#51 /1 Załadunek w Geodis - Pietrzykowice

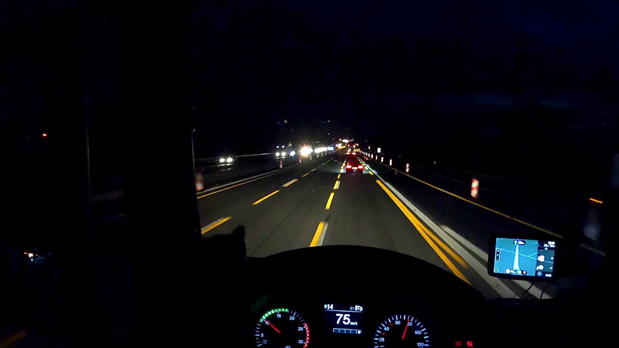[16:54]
Jesteśmy na wyjeździe, jest piątek, może będzie miejsce. Opadamy, przede mną tam widziałem, jechał kolega z firmy. Ciekawe, czy przejedzie, czy wjedzie.
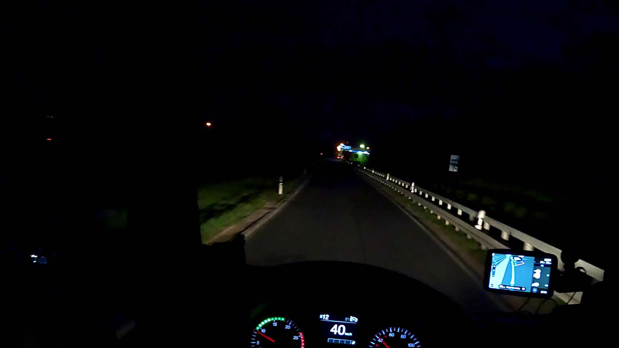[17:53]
że parę razy się udało, coś tam się znalazło, nie? Trzeba ryzykować. Dobra, to, że oni tu stoją, to jeszcze nic nie oznacza. Trzymaj się lewej strony.
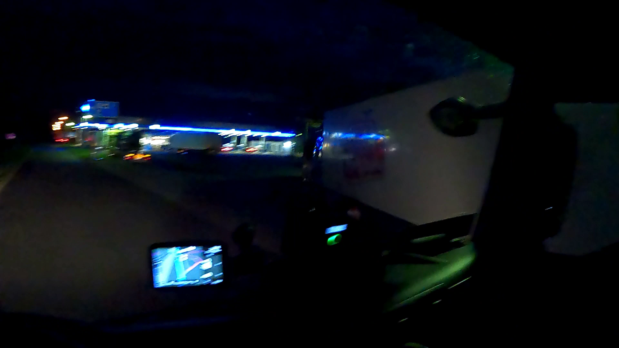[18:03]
Tak, no, sobie pojedziemy dalej. No, zobaczymy.
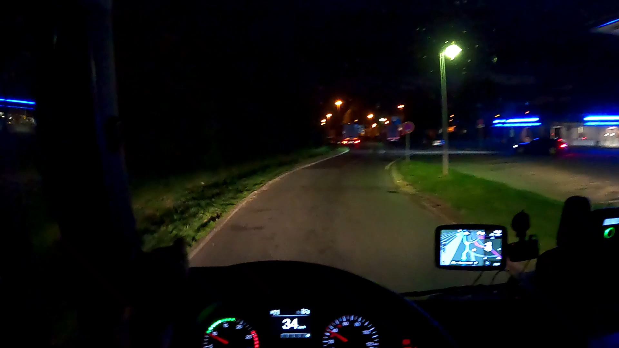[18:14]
Jeszcze mamy godzinę jazdy z tego 4,5. Dobra, tu sobie wjedziemy i zobaczymy, co się będzie działo. A, no widzicie, na dupach są miejsca.
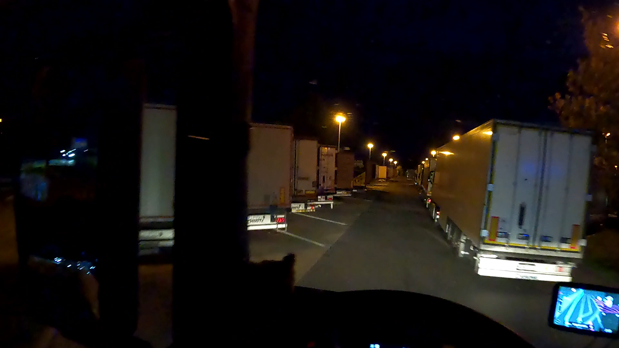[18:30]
Ale na dupach to tak nas nie interesują za bardzo. Tu zawsze można stanąć, tylko szukamy miejsca takiego jak człowiek. Żeby wjechać w rajkę, nie? O, tutaj nie. Że nie będzie. Chyba, że na końcu, bo na końcu bardzo często są, tam nie dojeżdżają po prostu.
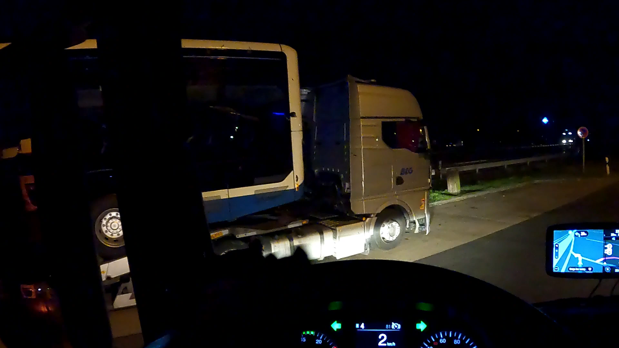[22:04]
No widzicie, nie było tak tragicznie.
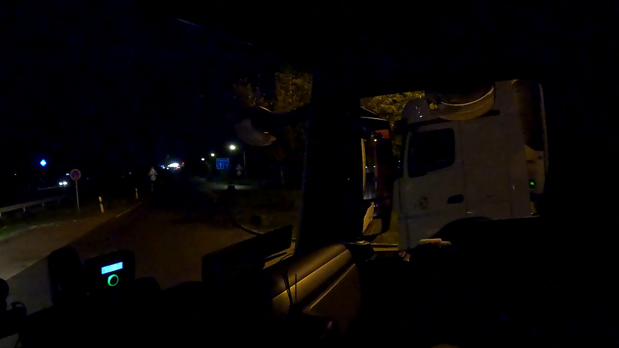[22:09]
Powiem wam, że w lewo jak się skręca brajki, a jeszcze po prawej stronie jak stoją jakieś tam auta
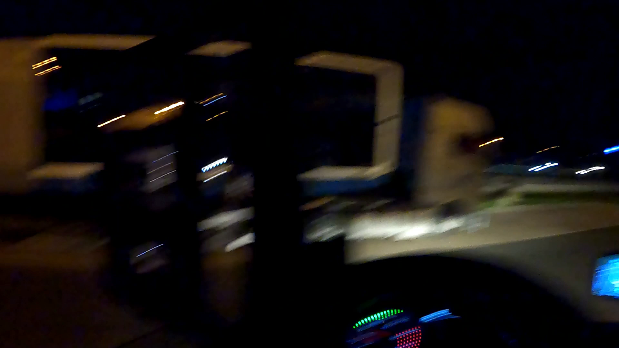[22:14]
przy wjeździe, to jest naprawdę ciężko, bo ciężko się wyłamać tutaj. No. Dobra. No ale zobaczcie jak ładnie. Weszło jak normalnie. Jeszcze.